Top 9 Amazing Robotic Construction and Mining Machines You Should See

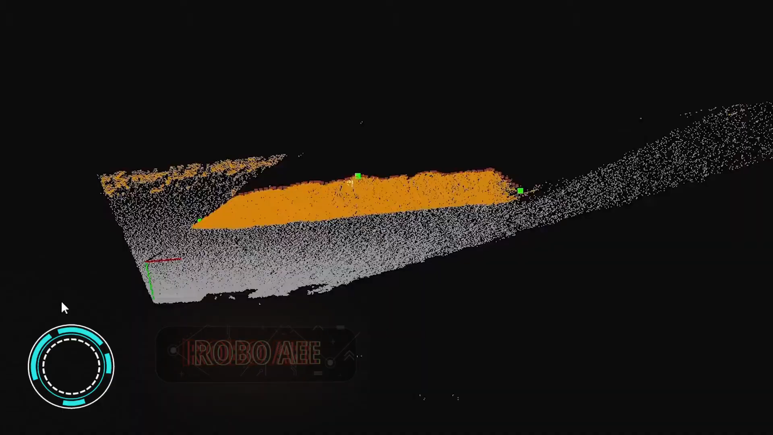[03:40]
It uses a variety of sensors to locate and identify potential obstructions.